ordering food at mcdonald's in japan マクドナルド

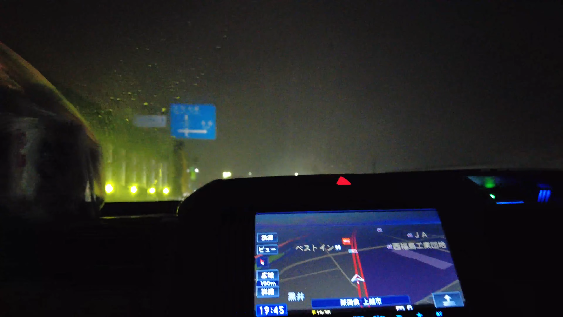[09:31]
Nagtatalo pa kami minsan kasi kung saan-saan kami dinadala. Ito naman yung dashboard.
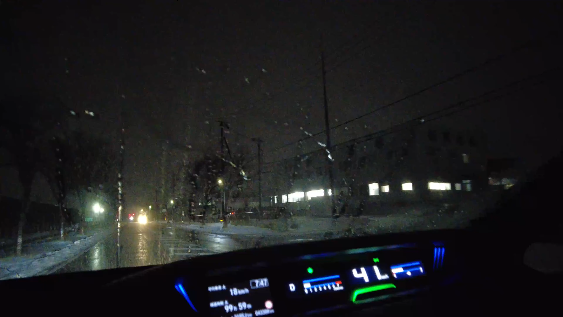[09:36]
Yung sa dashboard naman, makikita mo yung takbo. Ewan ko ba, saan ba yan? Yung kilometer per hour.